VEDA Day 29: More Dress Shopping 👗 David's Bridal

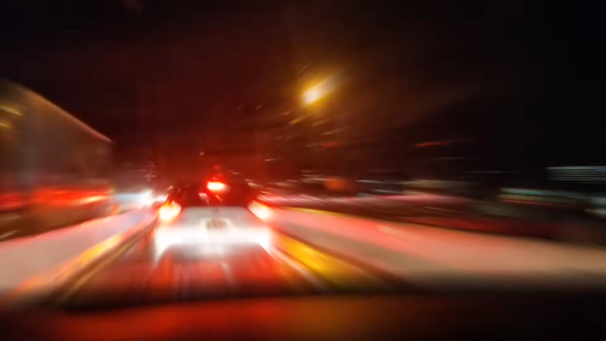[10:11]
I just can't catch a break today.
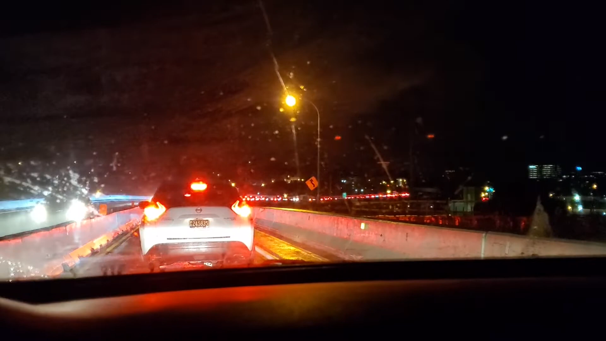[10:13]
Coming, trying to get home. I just want to go home. And now, look. We already only have one lane. And now it's backed up all the way there. It's probably a darn accident. Somebody probably ran into the darn side of the thing. Like, because why are we not moving? I just want to get home.